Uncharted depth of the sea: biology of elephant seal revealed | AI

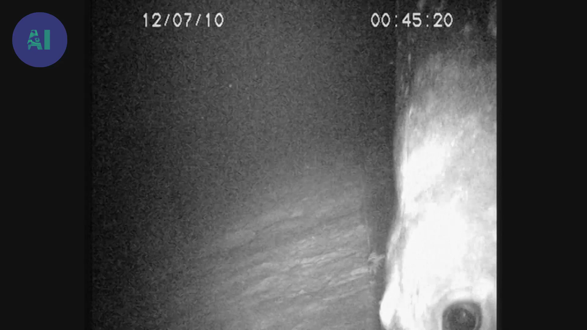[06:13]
A young, male elephant seal. A young male elephant seal.
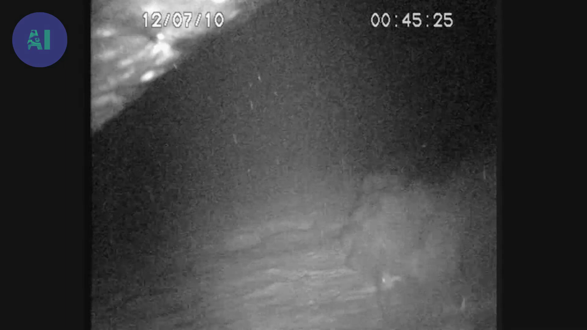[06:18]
He could feed on the toothfish caught on the fishing hooks, but he seems more interested in the spy camera than the fish.